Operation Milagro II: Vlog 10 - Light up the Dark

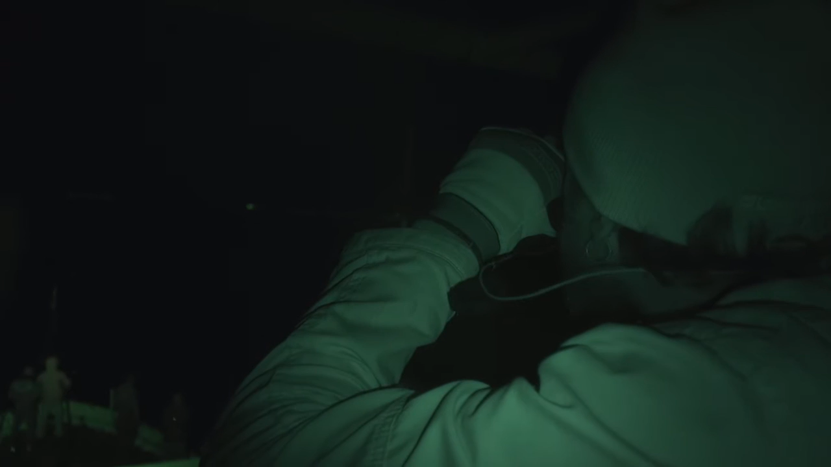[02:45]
I'm looking and I see the panga. It's right in my sight.
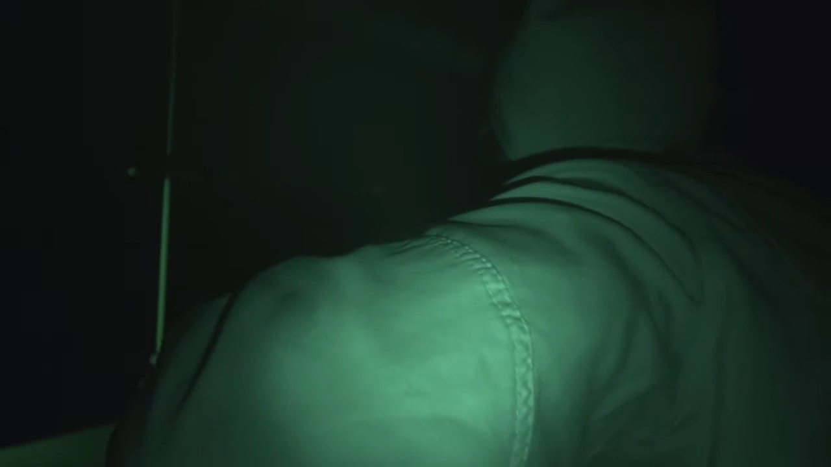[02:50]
It's moving. It says he's still at 30 now. 30? Yeah. It's turning a little bit to the left.
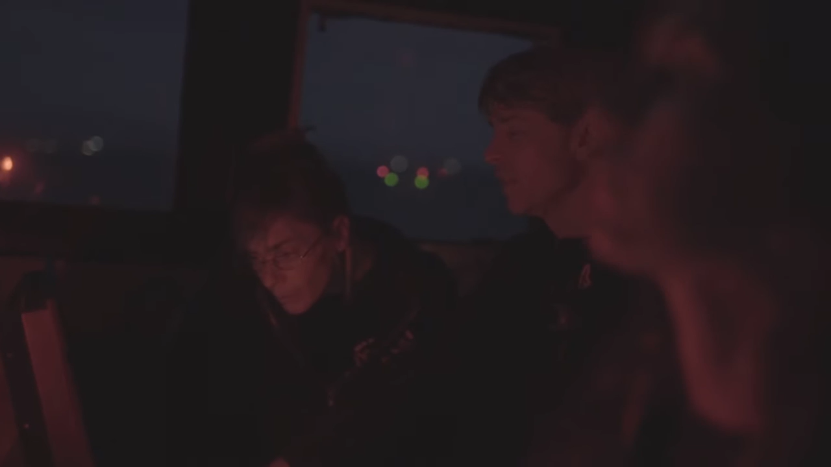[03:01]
So you're still on intercept but you can probably do another 5 to port. 5 to port? Got him. Got him? Yeah.
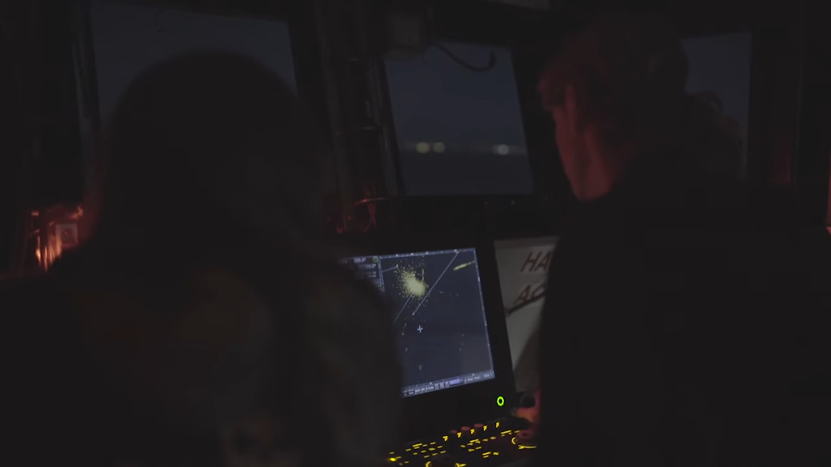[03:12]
Okay. Where is he? In France? He is just off the starboard bow.
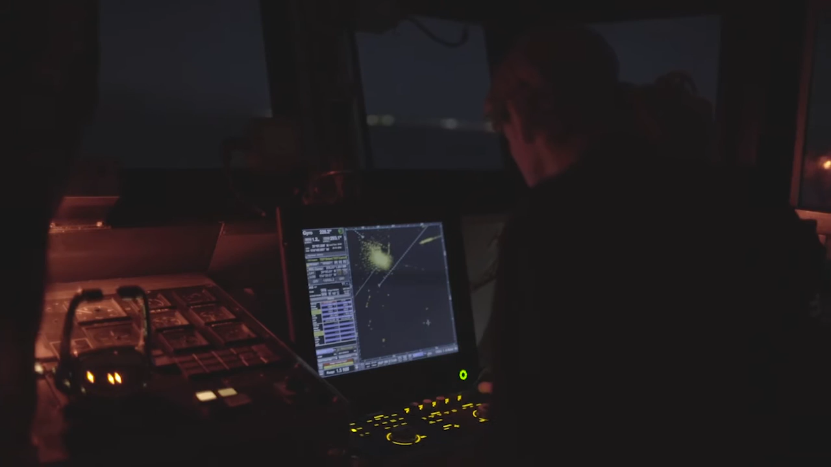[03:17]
He is 1.4 miles. No. He's right. You see him? No.
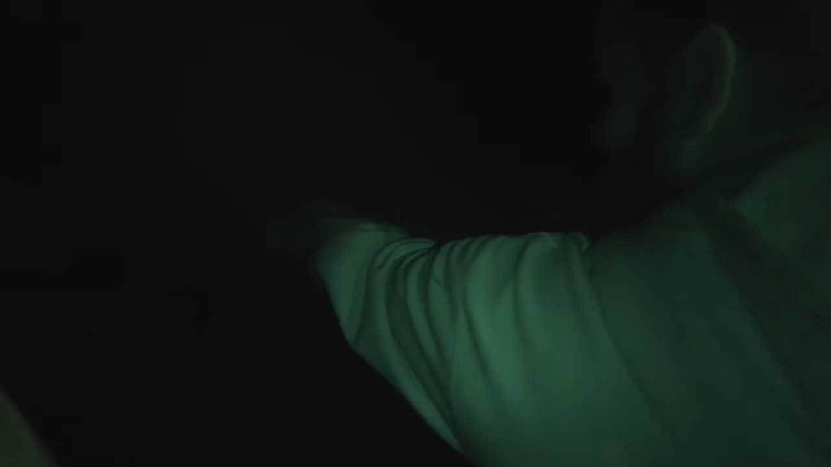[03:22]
He's right in front of us. He's moving right there. That's it. That's it. Speed up.